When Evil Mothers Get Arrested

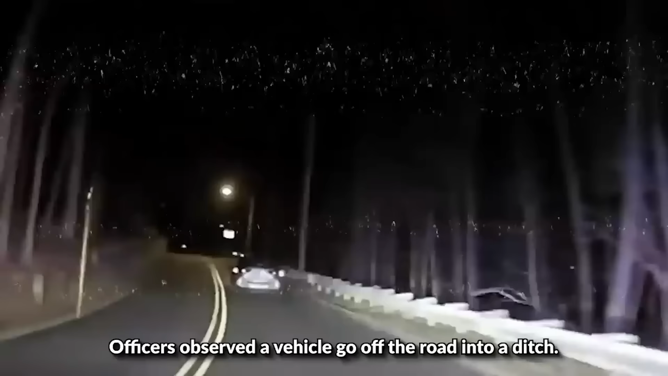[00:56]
officers observed a vehicle go off the road into a ditch.
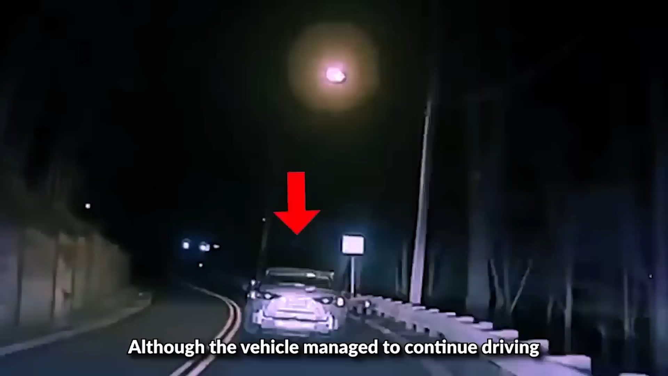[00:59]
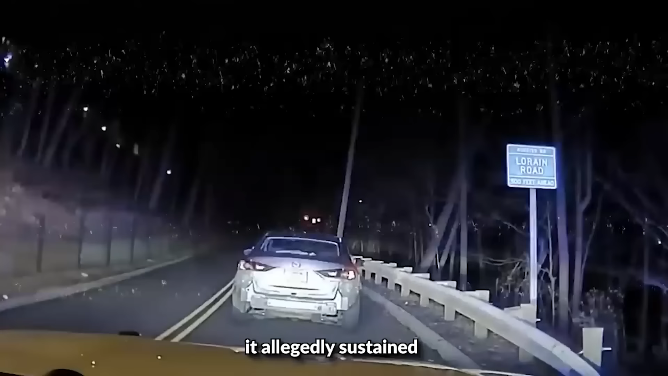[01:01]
Although the vehicle managed to continue driving, it allegedly sustained 2 flat tires.